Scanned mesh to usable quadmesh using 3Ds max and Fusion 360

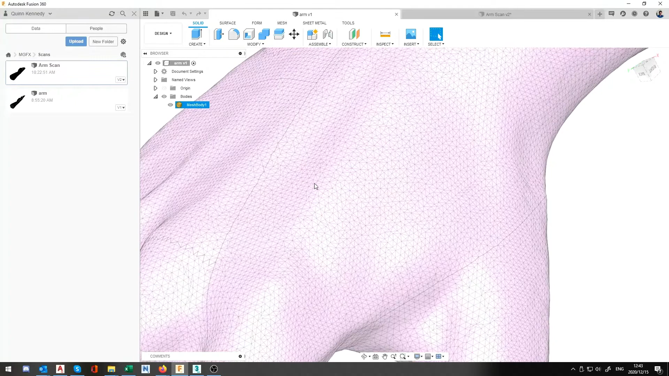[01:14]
Now this is an arm that was brought in and you can firstly see it's a mesh but not only is it a mesh it is a triangulated mesh so all these little faces are triangles.